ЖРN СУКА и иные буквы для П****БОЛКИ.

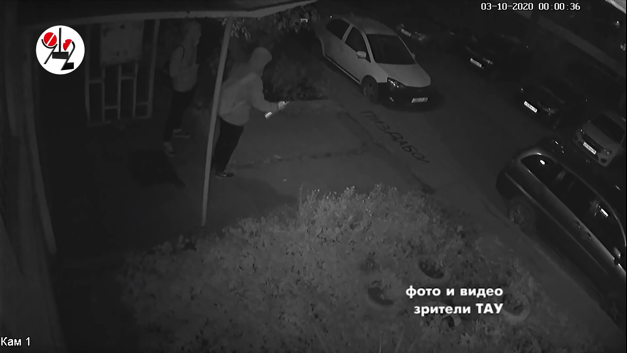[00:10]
на которой одним дублем, но без синхронной записи на магнитную ленту, то есть без звука, сняты брачные игры вымирающего, просто краснокнижного вида лакокрасочных вандалов.
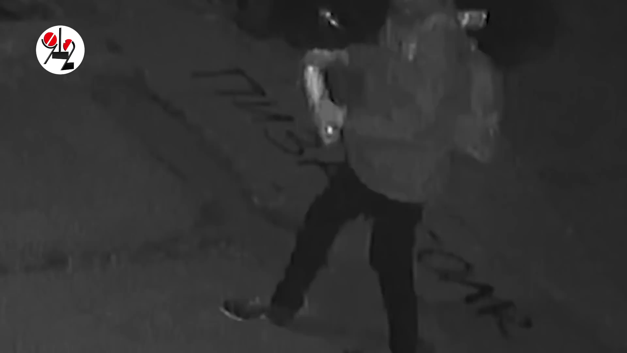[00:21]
По древней традиции, из-за которой они, собственно, и вымирают, в этих ритуалах, происходящих преимущественно ночью, принимают участие только самцы, причем такие уроды, что лица прячут, иначе им их набьют, а прекрасные половинки этого вида лишь потом видят результаты их ухаживаний. На этот раз в роли писюнов-букв на асфальте возле подъезда одной из хрущевок на улице Онежской в Екатеринбурге выступали разнояйцевые близнецы тупой и еще тупее,
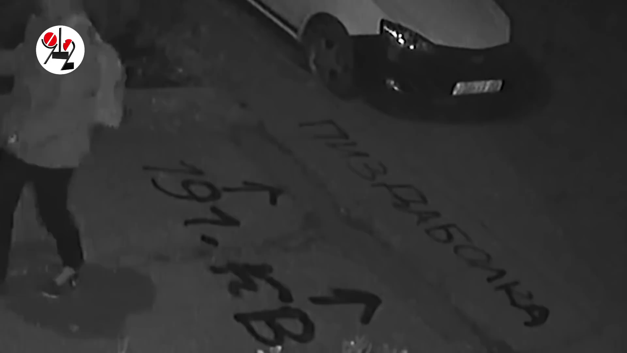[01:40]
Вот одна из особей, нахлебавшись пивасика в перемешку с парами растворителя от краски, вообще попутала берега и в букве И косую палочку нарисовала по нисходящей, как английская Н, чем выдала себя как шпиона англосаксов, подобно штабс-капитану Рыбникову по пьяне в борделе, базлавшему бонзай. Второй, решив, что он трезвее, увидев,
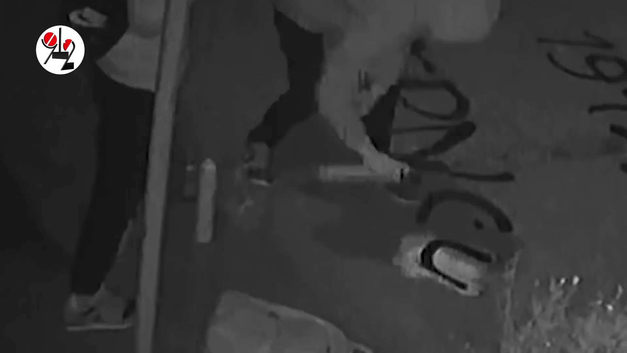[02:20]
пытаясь нарисовать букву У в слове про собаку-женщину, ну или наоборот. Закончив свое черно-белое дело, двое уже совсем разбужлатившихся никого не боялись,